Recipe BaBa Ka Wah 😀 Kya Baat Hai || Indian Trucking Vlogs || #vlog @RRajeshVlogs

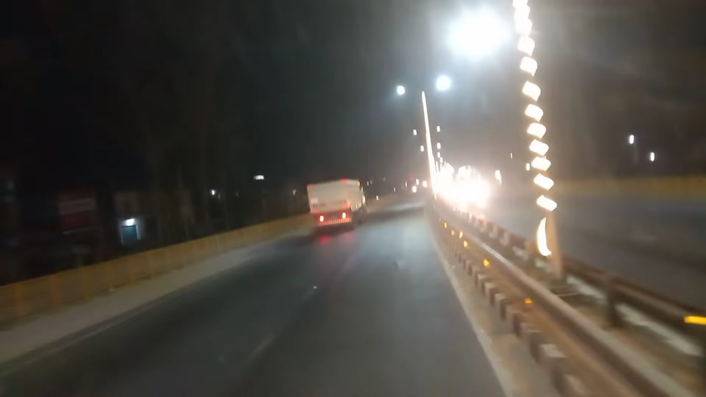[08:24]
दोस्तों अभी रामनगर से पीछे अभी रुखे हैं तो आप टेयरूट देख लेते हैं यहां पर और
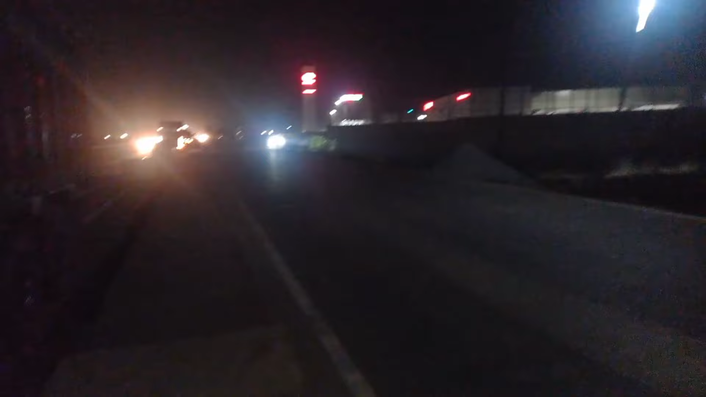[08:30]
सामने इधर देख सकते हैं आइसर का सोरूम है तो अभी टेयरूट चेक कर लेते हैं तो उसके बाद यहां से निकलेंगे